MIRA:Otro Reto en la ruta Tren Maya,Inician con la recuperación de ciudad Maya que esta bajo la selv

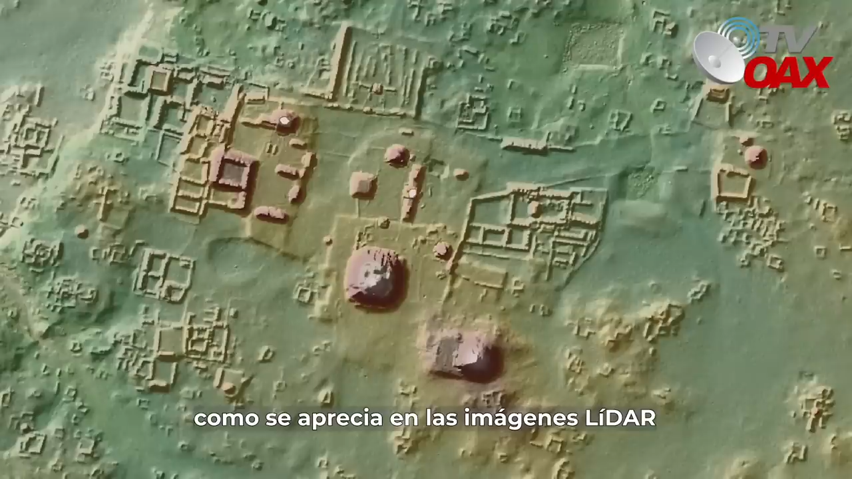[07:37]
como se aprecia en las imágenes LIDAR que recientemente se han obtenido a